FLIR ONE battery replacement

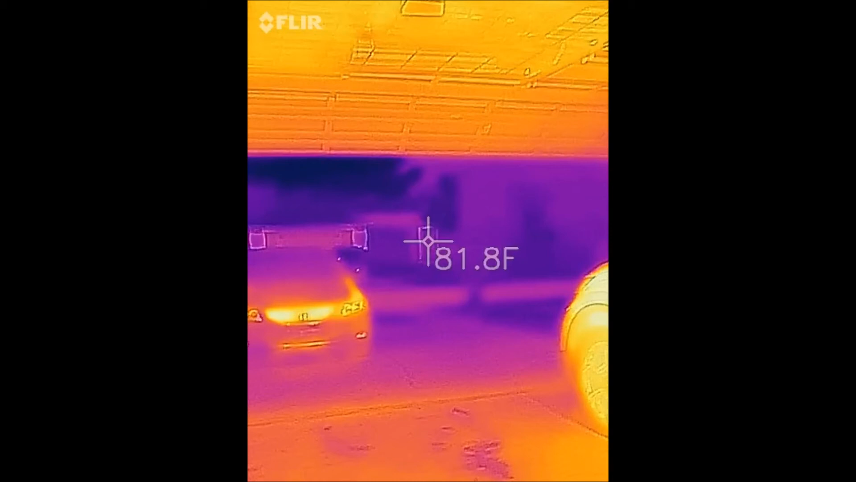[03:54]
On screen: spot 81.8°F
is about a 13 percent loss in battery because we started at 90 percent so
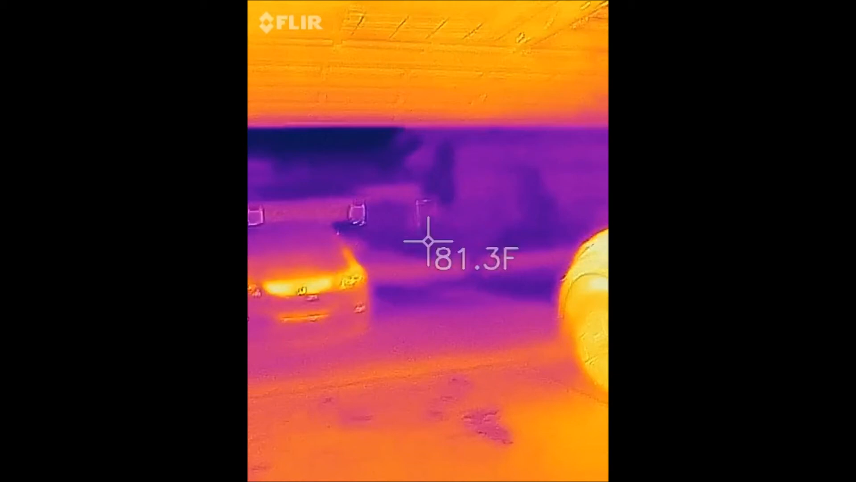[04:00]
On screen: spot 81.3°F
that doesn't seem too bad we'll try the original battery and see how that holds up okay here's the original battery it went down
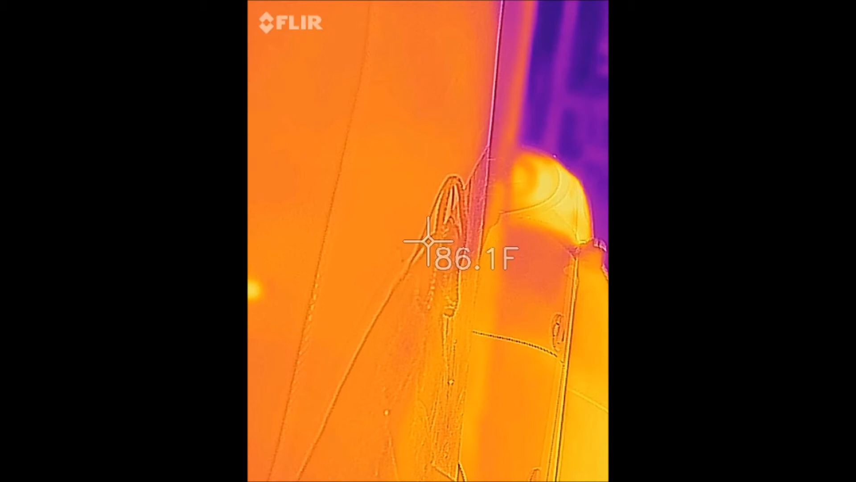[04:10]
On screen: spot 86.1°F
about 15 16 percent and it also disconnected from the amp about two or three times which was the original problem
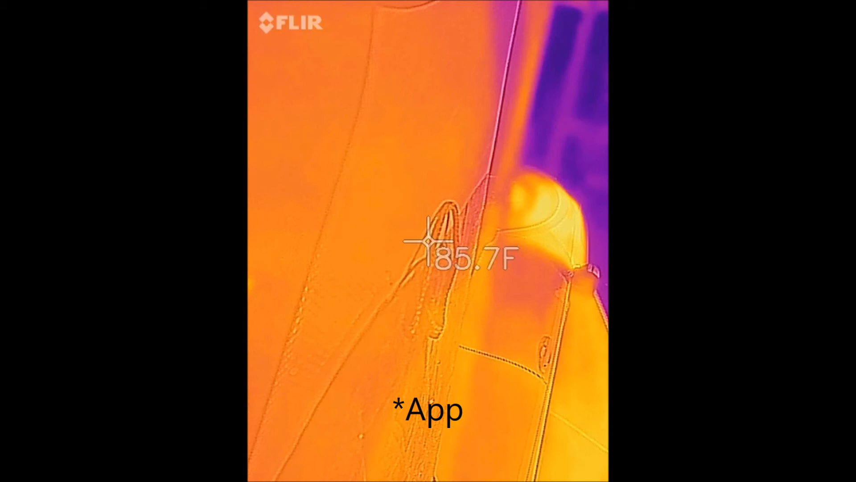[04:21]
which the new battery did not so that about does it the